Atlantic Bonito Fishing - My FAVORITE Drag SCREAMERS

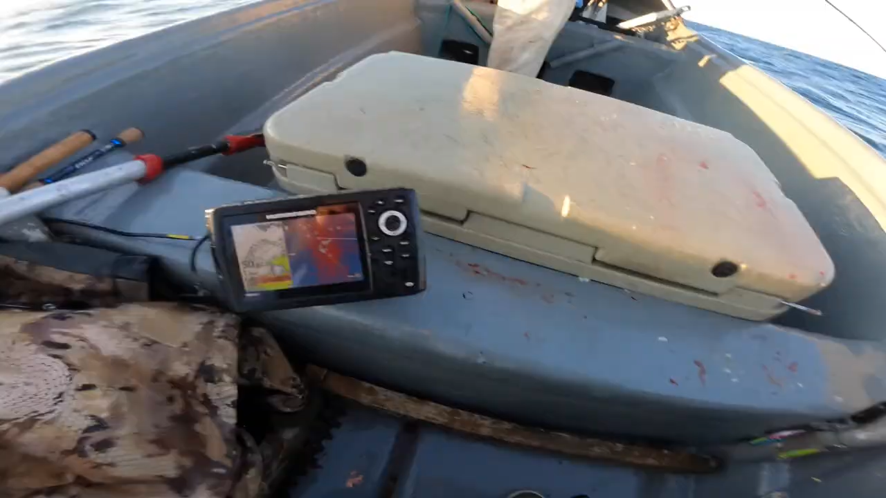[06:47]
look at how thick the fish are right now that's nuts